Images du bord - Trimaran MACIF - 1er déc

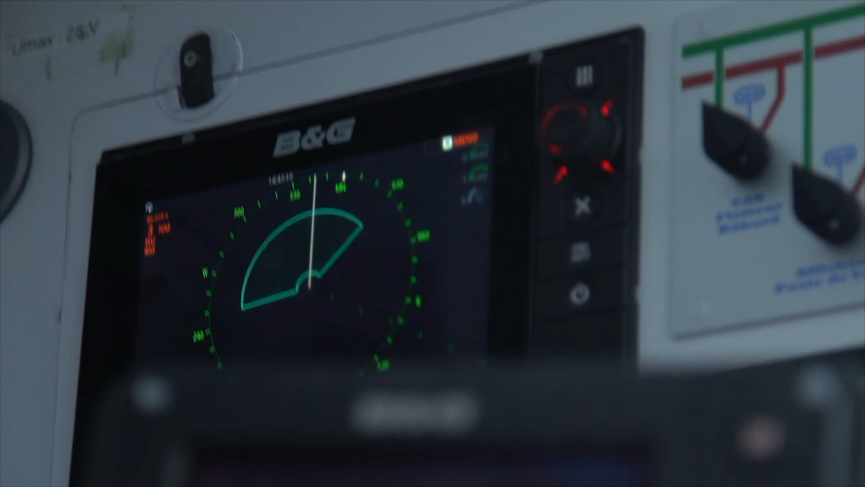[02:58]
Dès qu'un bateau rentre dans cette zone, on a une alarme qui sonne.